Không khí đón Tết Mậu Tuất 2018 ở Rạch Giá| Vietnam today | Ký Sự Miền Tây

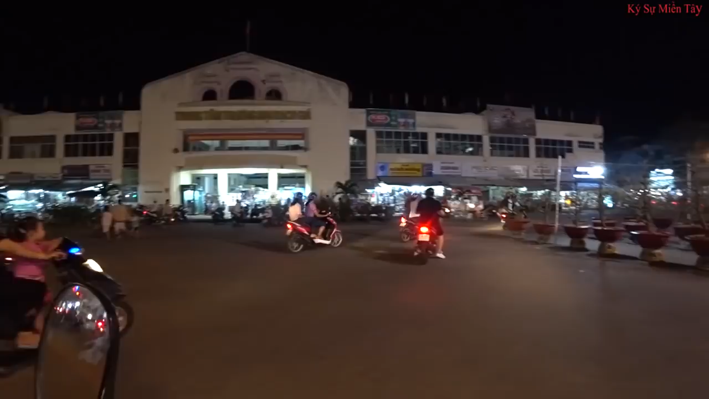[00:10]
Ở đây có trưng một số cái cây như là cái pha bông để mà bán Tết đó quý vị. Đây là cây mai nè quý vị.
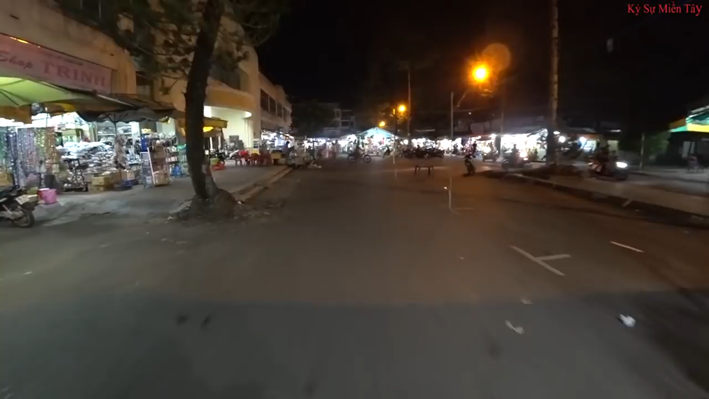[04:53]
Phía xa đó là khu vực bán trái cây và các loại tạp hóa đó quý vị. Còn đây là những cái khu vực mà được bán các loại hoa, hoa giả và
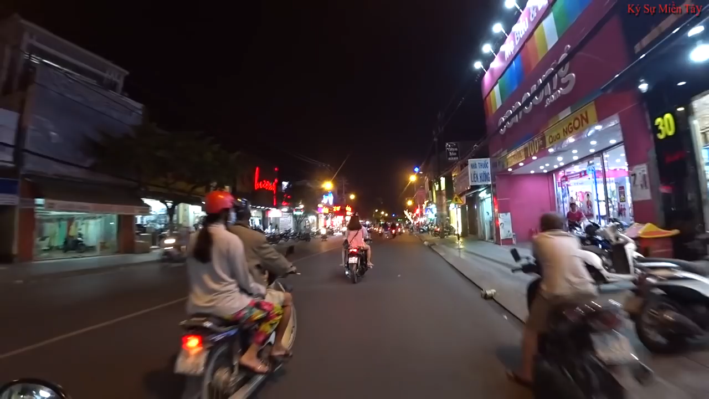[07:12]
Người người thì đi mua sắm và các cửa hiệu thì trưng các mặt hàng ra để mua bán phục vụ cho các bà con nhu cầu Tết rồi quý vị. Đây là đi qua đường Cô Bắc Cô Giang rồi đó quý vị, hướng về phía Cạch Sỏi.
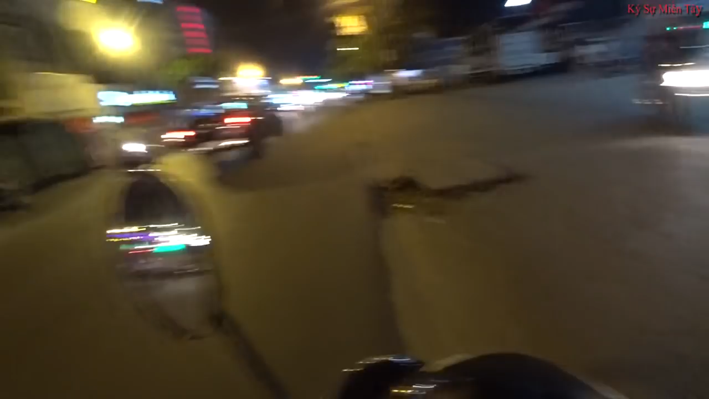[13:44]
Trên đường thì có trang trí những cái biển báo, những cái biển để mà chào mừng Tết, có trang trí thêm các loại đèn đó quý vị.
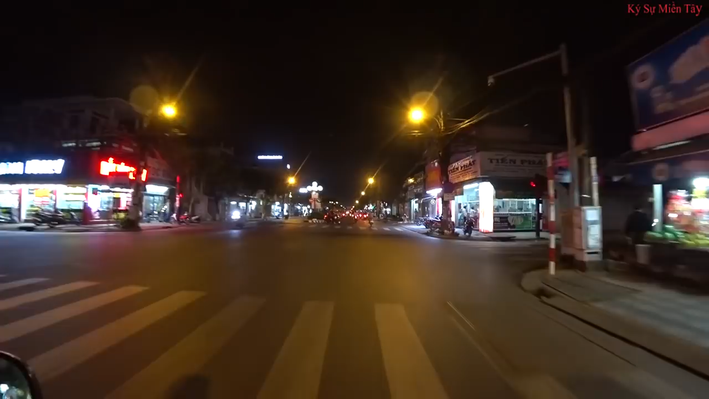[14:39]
Chẳng hạn như là Sweep Love, The Wheel, Hoa Cưới, Minh Châu, Gold Studio, Chí Phàng.
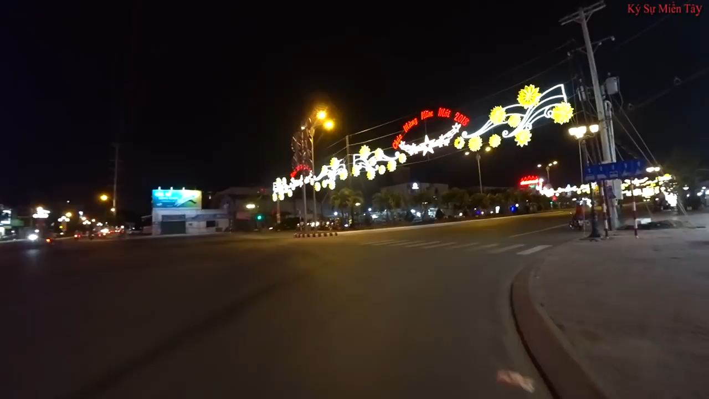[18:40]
Đây là đèn được trang trí ở cái khu Trần Quang Khải này quý vị.
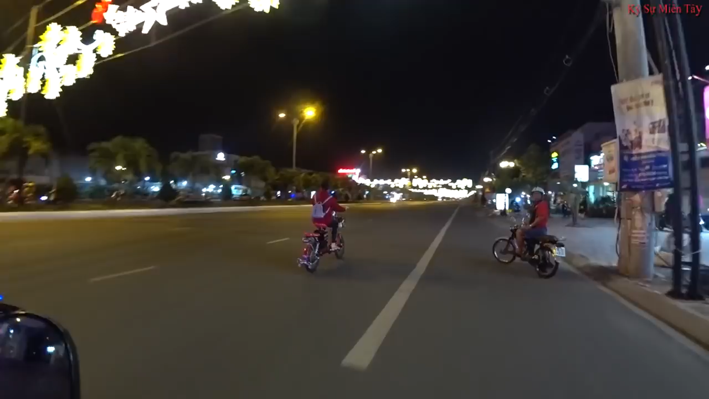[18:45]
Những cái biểu tượng rất là đẹp, những cái đó sen đó quý vị.
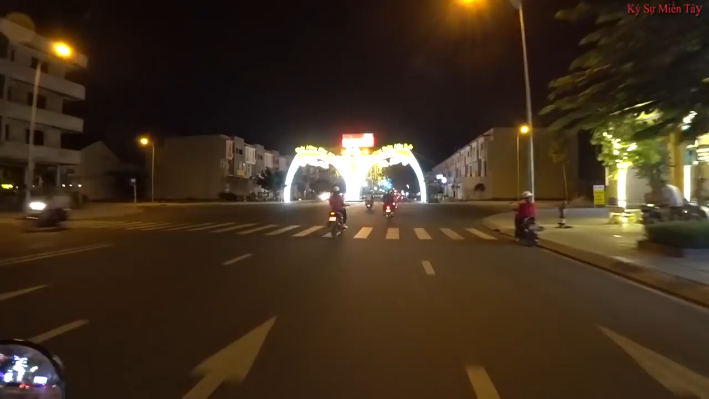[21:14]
theo dõi nha. Đây là biểu tượng giống như là cái thời điểm mà Noel gì đó, cũng trang trí những cái đèn rất là nhiều màu sắc, màu vàng,
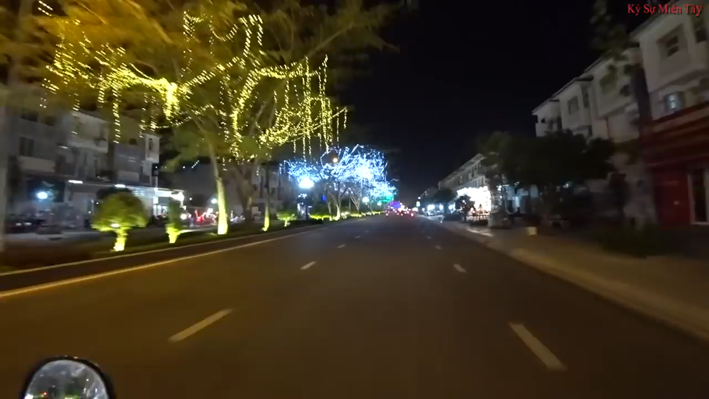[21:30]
màu trắng, màu xanh, màu tím. Qua biểu tượng cây thông khổng lồ hiện giờ đã được thay bằng cây mai khổng lồ rồi đó quý vị,
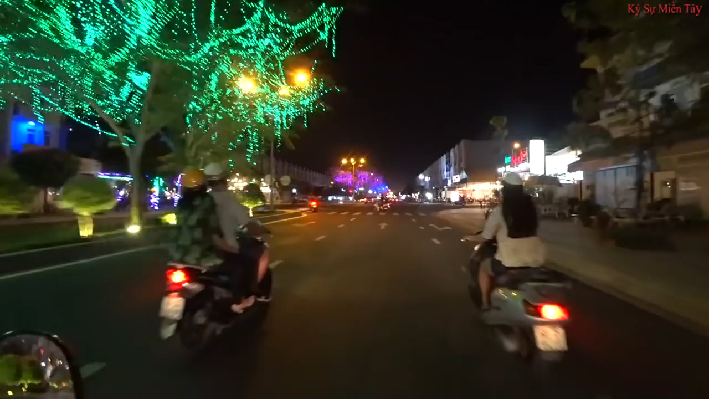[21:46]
ngay chỗ dòng xây của Phú Cường. Vào cái ngày Tết đó, thì ở đây rất là đông. Tại cái thời điểm mà Noel đó là ở cái khu quảng trường này là lúc nào cũng rất là đông đúc. Tâm nghĩ là Tết này cũng vậy.
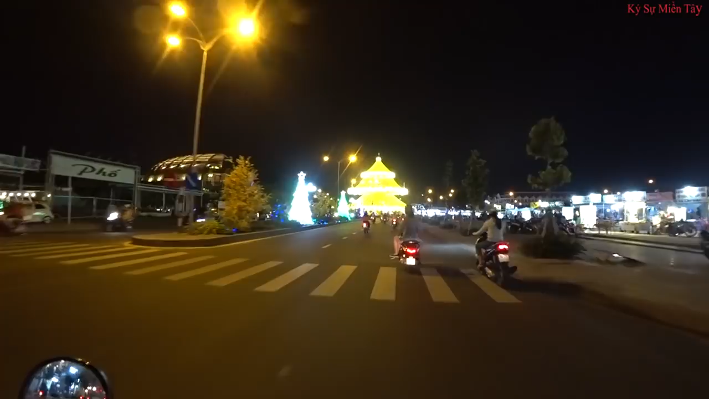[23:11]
cây mai đón Tết rồi đó quý vị.
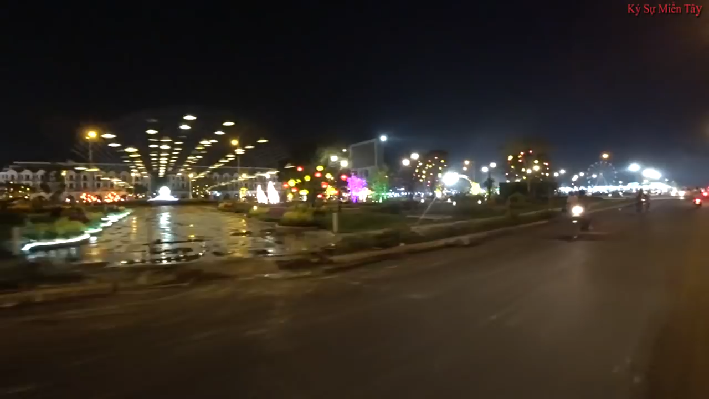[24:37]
Nhìn rất là lung linh quý vị.
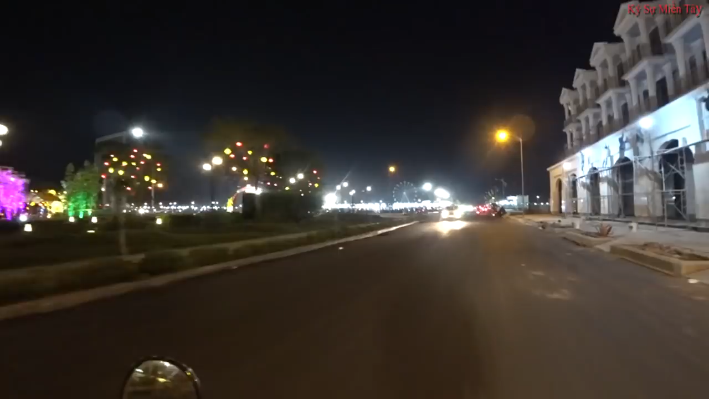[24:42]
Đèn trang trí các cái khu được trưng bày.
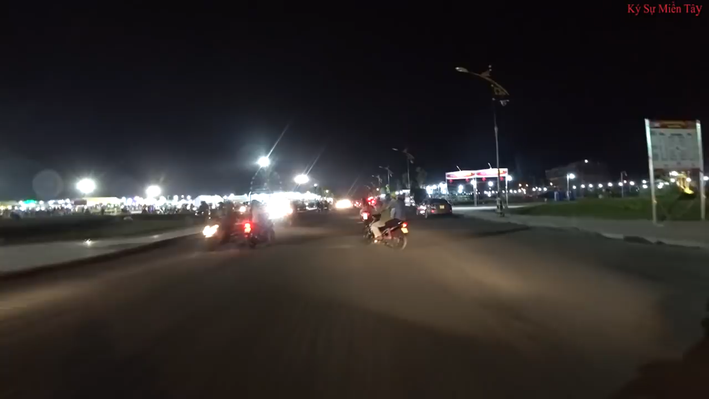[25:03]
Ở đây có các cái gian hàng để buôn bán rồi quý vị. Đây là cái khu gọi là khu phú gia của Phú Cường đó quý vị.
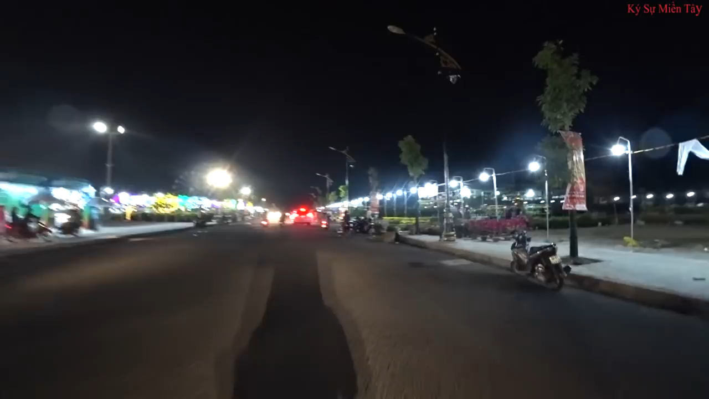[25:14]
Các loại trái cây đây, các loại bông cây kiểng đang bày bán khắp nơi. thay cho cái khu đường hoa Năm Gò đó quý vị.
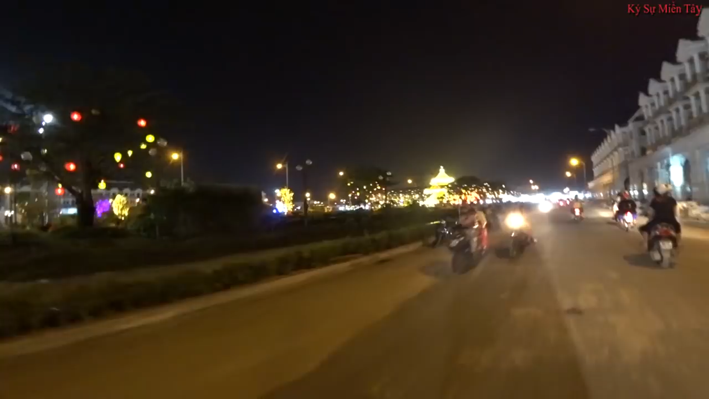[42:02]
vị có muốn chụp hình hay là có muốn giải trí vui chơi gì thì có thể ghé khu ở dưới đây, rất là đẹp, trang trí những cái đèn ánh sáng.